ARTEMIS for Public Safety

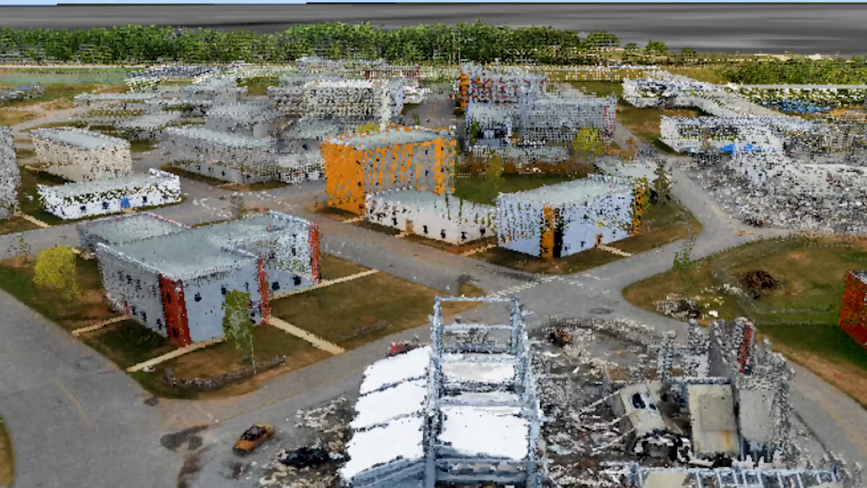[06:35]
Also, there is a 3D sensor, which will give you building facades in your point cloud data.
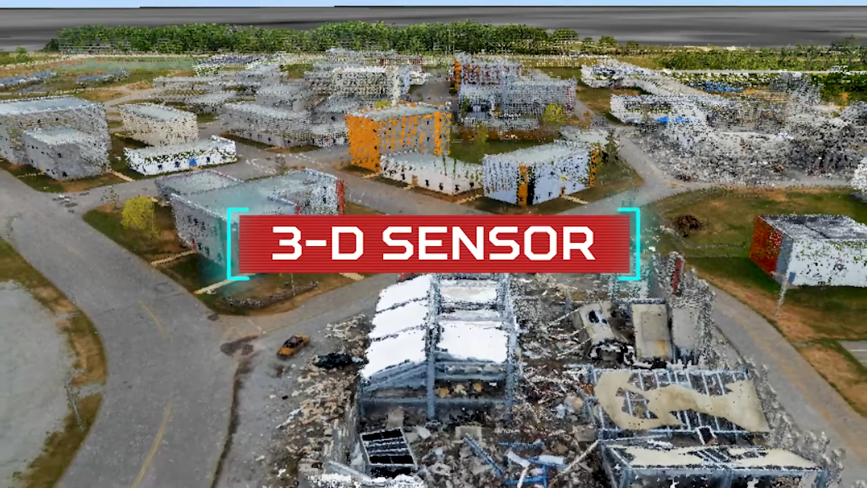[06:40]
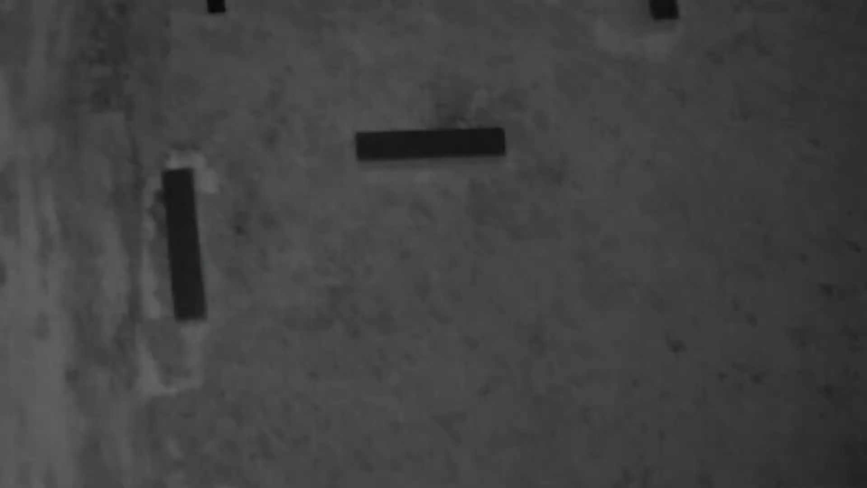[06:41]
There is a thermal sensor that takes simultaneous electro-optical and thermal images.